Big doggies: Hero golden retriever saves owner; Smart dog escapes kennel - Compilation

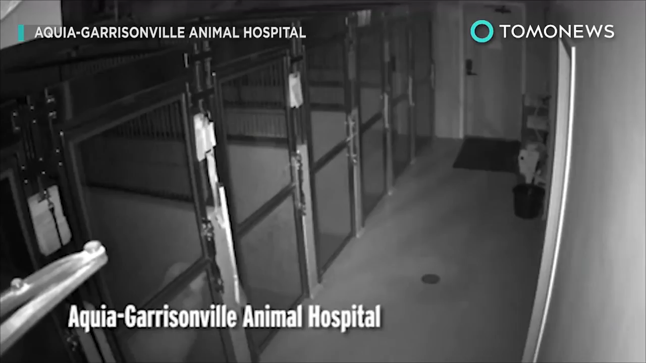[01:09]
This dog proved he's smarter than your average pooch when he broke out of his kennel earlier this week and wandered off into the night.
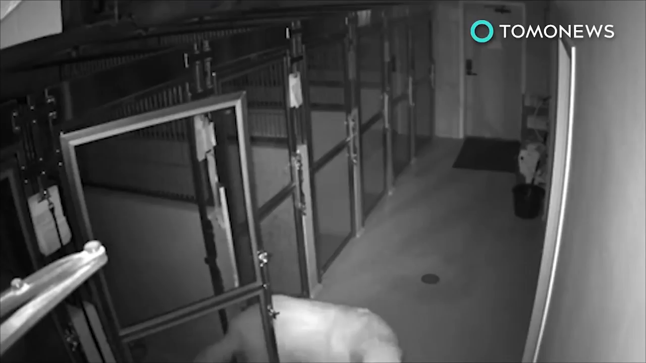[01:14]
The 10-year-old Great Pyrenees named General was lodging at an animal hospital in Stafford, Virginia, while his owners went to Virginia Beach on vacation. And as you can see from the footage, perhaps he wanted out so he could go join them. At around 4:15 a.m. on Monday, General busted out of his temporary accommodation,
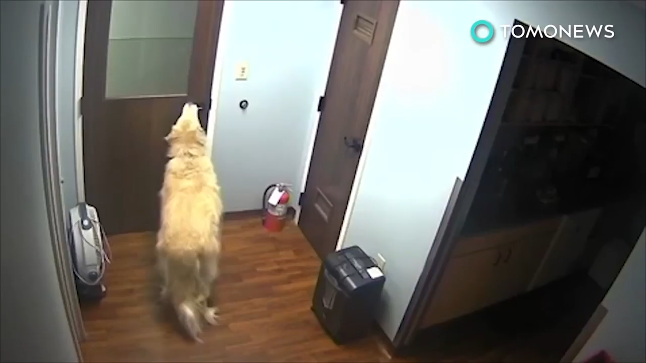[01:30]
then opened at least four different doors in his heroic bid for freedom. He'd been staying at the animal hospital for the previous two nights, but clearly had had enough. Here we see the 124-pound dog making his way down a hallway, then sniffing around an office area.
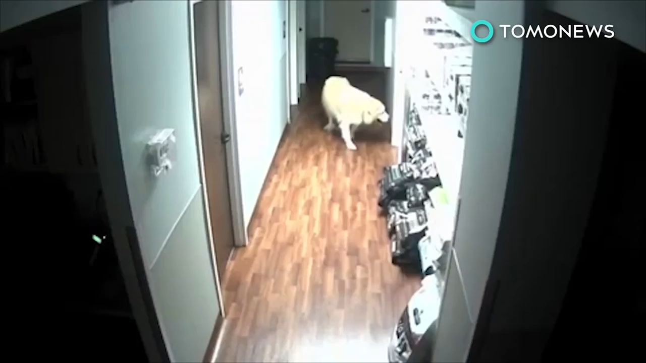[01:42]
If General looks familiar with the surroundings, his owner said that's because the clever canine had been visiting the hospital for the past 10 months.
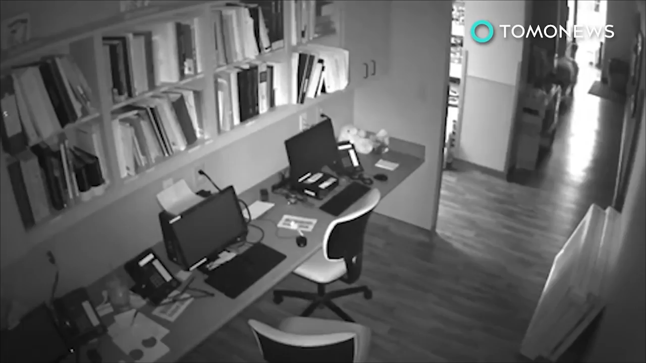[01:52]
Finally, General uses his mouth to open a door that leads him outside to a parking lot. Then off he went into the night. Around 3 hours later, hospital staff discovered General was missing and called his owners.